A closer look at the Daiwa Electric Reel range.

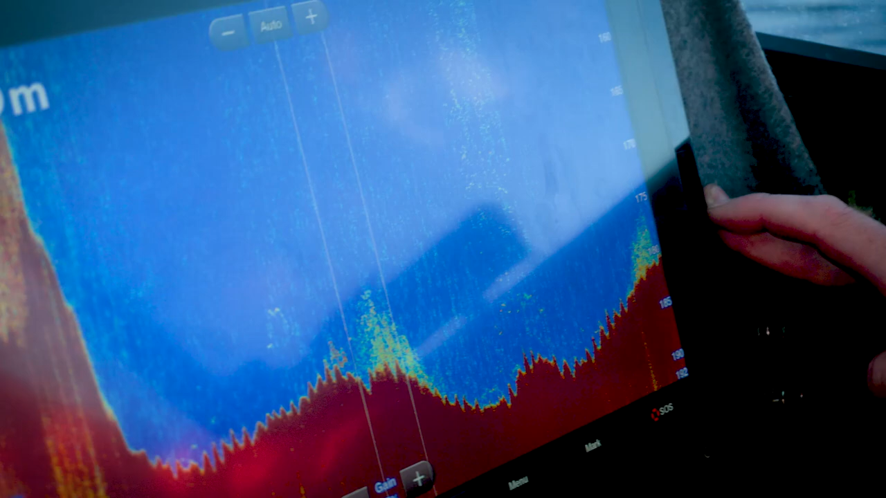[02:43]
I can check the depth on my Garmin sounder, see where the fish are holding and drop my baits right to where I want them to be,